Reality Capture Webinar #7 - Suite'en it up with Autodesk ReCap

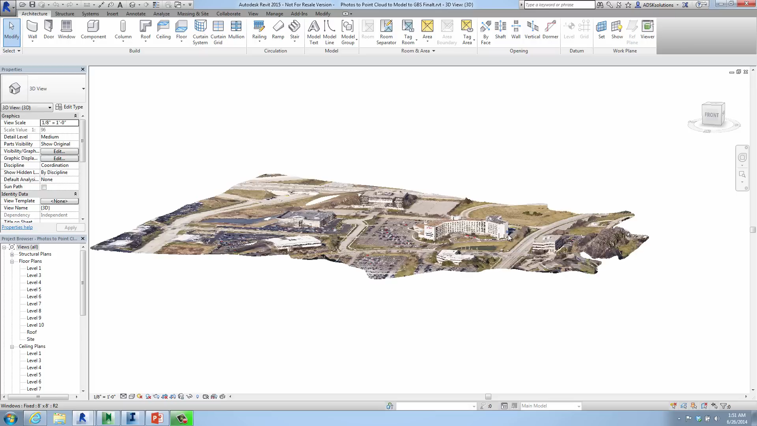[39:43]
All of this data was captured from photos. This was actually flown with a 3D helicopter. And literally pictures were taken of this entire area using recap photo just like I did with the scanner. They uploaded the photos and we put it together and we have a 3D model.
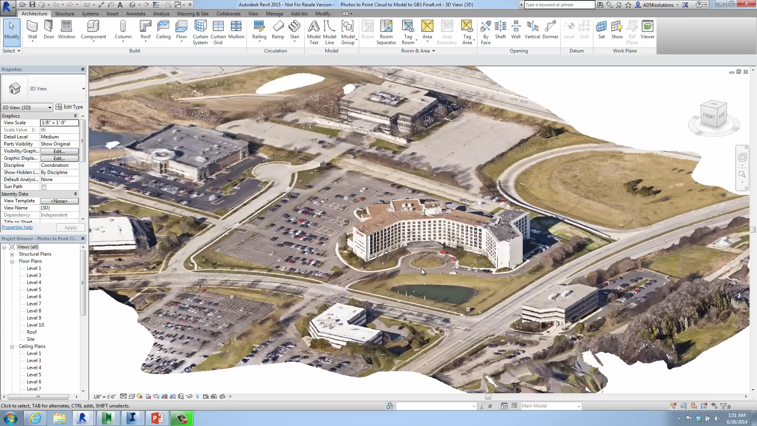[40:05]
A 3D point cloud that we can pan and zoom and look at all the data seamlessly inside of Revit.
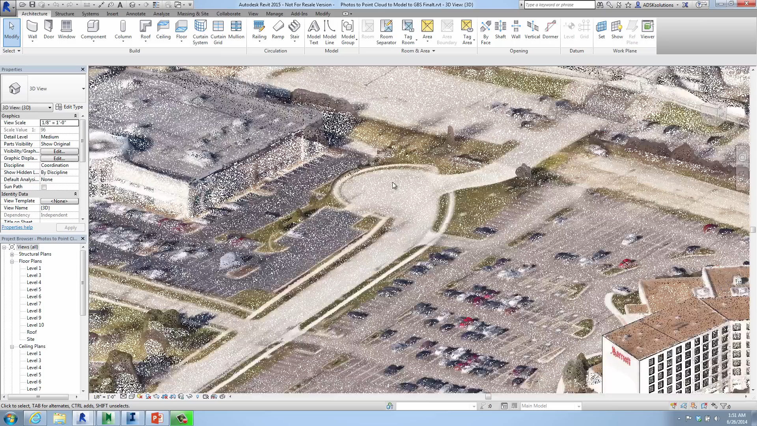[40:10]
Okay, so again, we go to 3D. We take a look at the 3D section view.
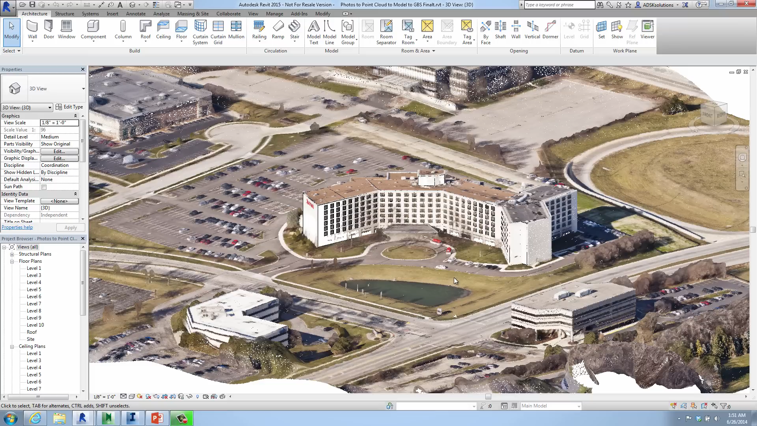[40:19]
You guys saw that. That's all pretty simple. So in a higher end, what can we do in a bigger perspective here? So a bigger project, same idea. We just want to narrow down the data. As you guys know, you can go in, you can create a site plan inside of Revit, right?
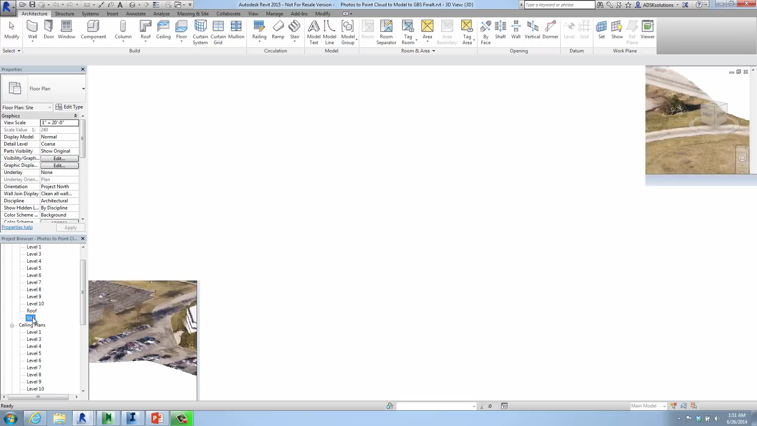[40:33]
This is just narrowing it down, maybe a clip view. Once we have this information, we can start going to maybe an elevation view. We take those level lines and we put them at different information, right?
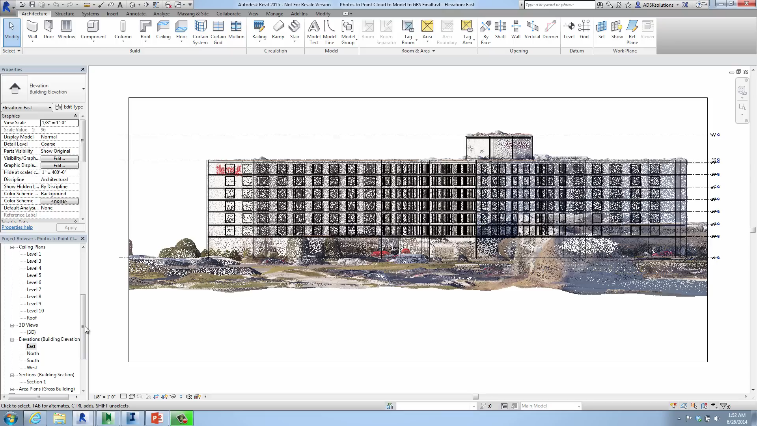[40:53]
Or, you know, maybe let me show you a couple of these other ones here quickly. Okay, also very simple.
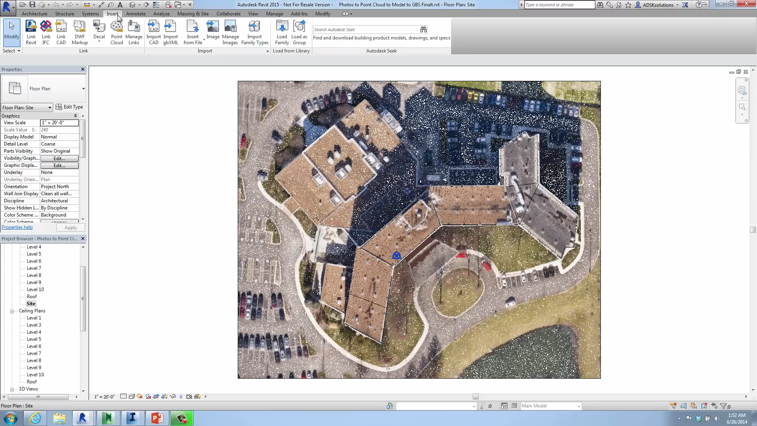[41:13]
Back in our site view, you can go ahead and go up here and then you can create a section view. All right, simply say create section, draw that section inside here. And as you create that section view, we can go down and then take a look at the section that we created.
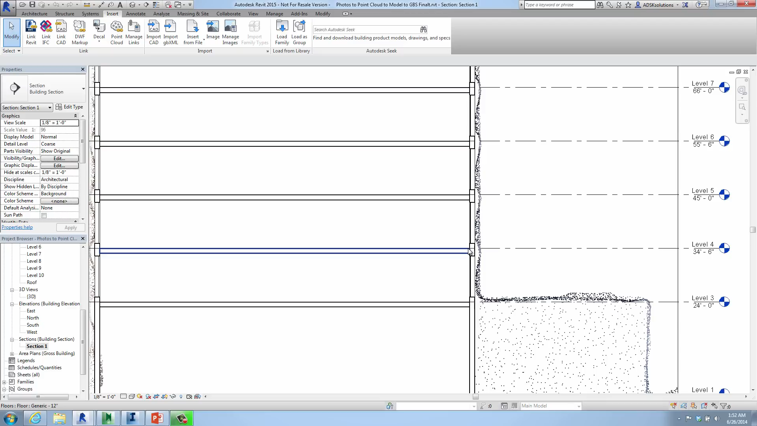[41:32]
As we zoom in and look at this data, you can tell from the data itself where the windows are. And see each level.
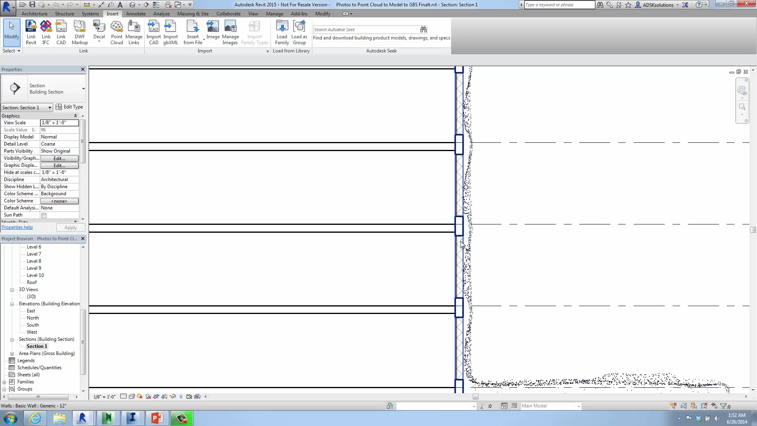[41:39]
And of course, once we do this and we break out the levels,
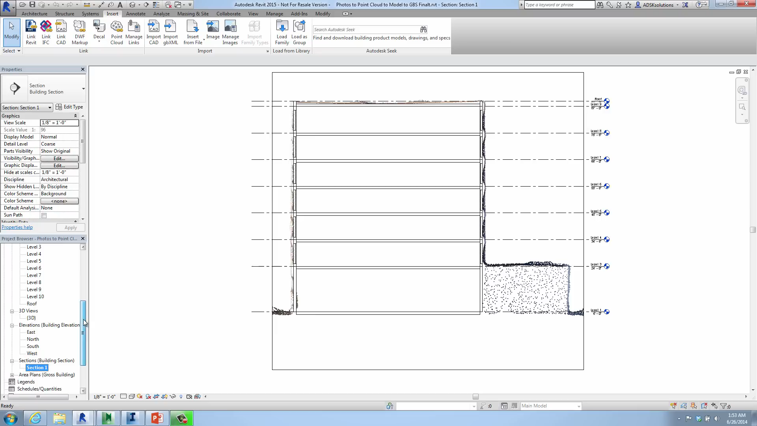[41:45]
now we can go back and view every single level. Okay, whichever level gives us the best information. We would go up and we would go to architecture and we would go ahead and start drawing the walls between the different levels.
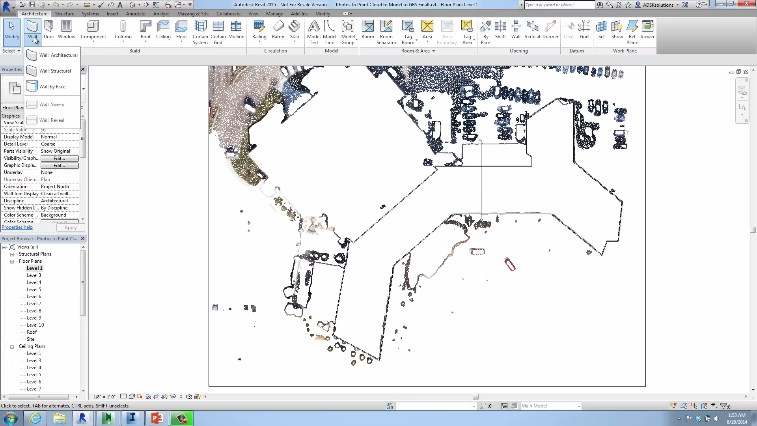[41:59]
And as we go, we can snap to each of the point clouds as you can see. And you would just do endpoint to endpoint to endpoint. And we can zoom in.
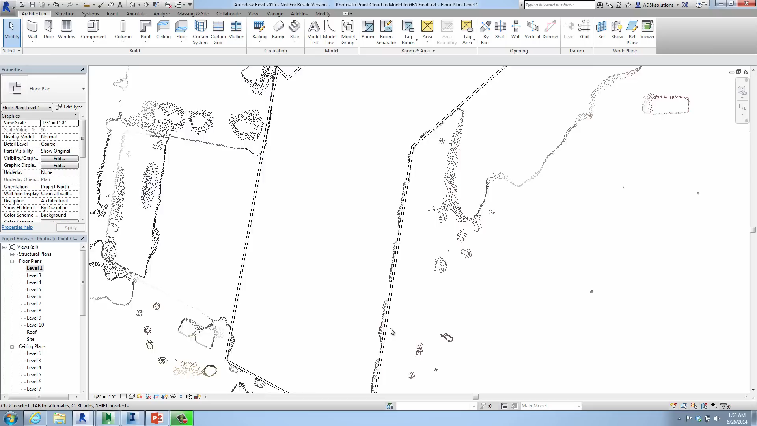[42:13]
Whichever level we are, we can start adding the windows as well. So if level one is not giving you the best view of the data, you go to level three.
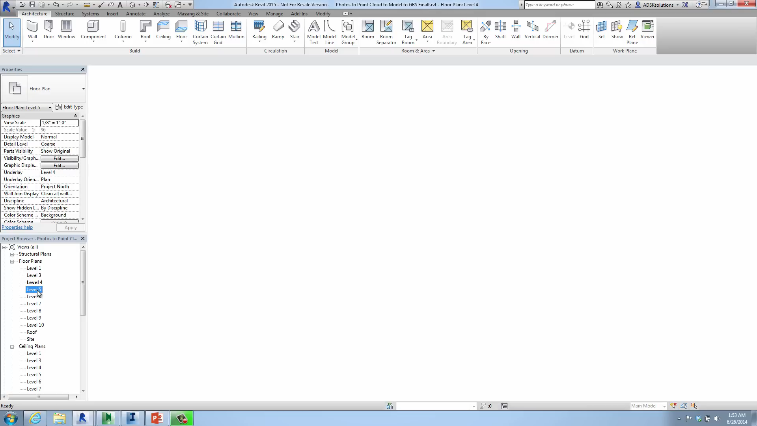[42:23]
We go to level four and so on until you get the best view of the point cloud to help you accurately draw in the walls, the doors, the windows, the structural elements, the steel, the roof.
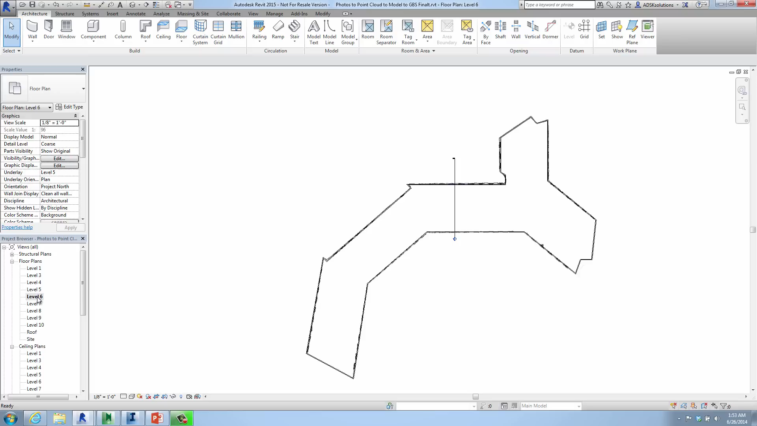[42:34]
Again, all the information that's pertinent to you.
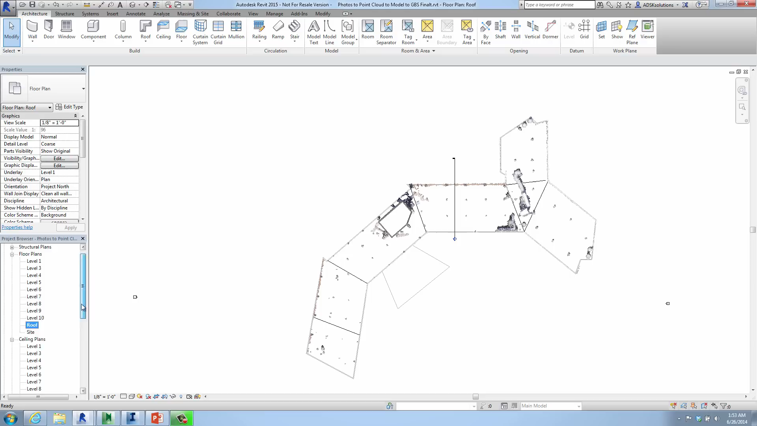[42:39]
Okay, we also have ceiling plans that we broke out. And again, going back to the section view to help you understand how that was done.
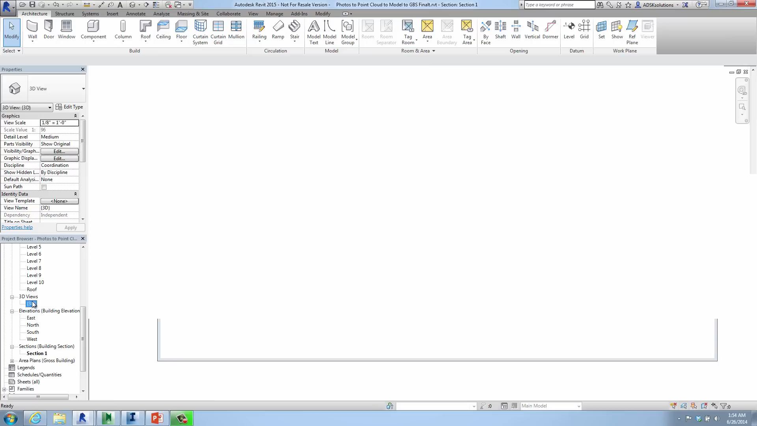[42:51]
Okay, we'll go back to the 3D view to give you an idea of what we're easily able to draw from breaking out the different section lines.
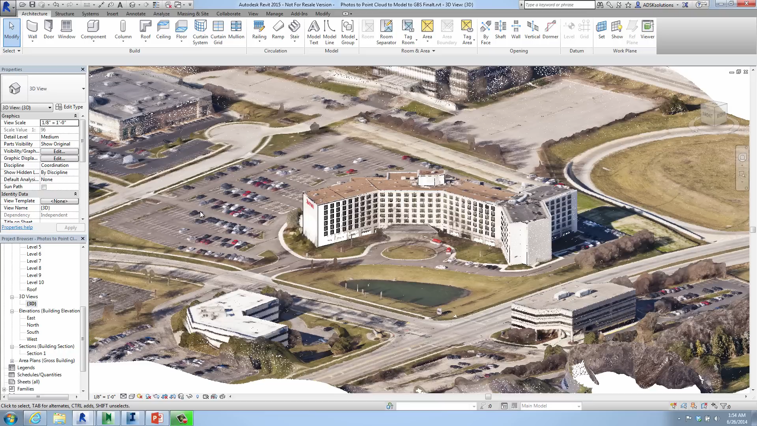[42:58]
I'm going to go ahead and select the point cloud. Again, I can't do that unless I go down and turn on the select links options.
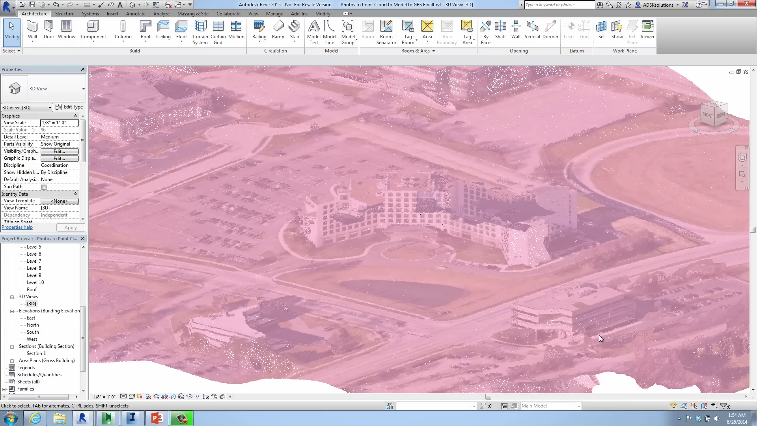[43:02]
Again, if you're not familiar with this, every time you hover over it, the whole point cloud is selected.
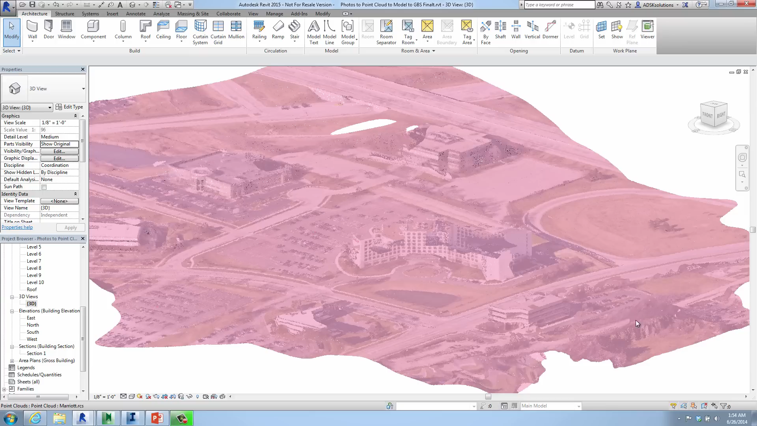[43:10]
And you can see that it is very distracting. And a lot of people just don't want to work with point clouds for that alone. So in this case, we simply want to select it. We can go back up here and we're going to turn off the point cloud.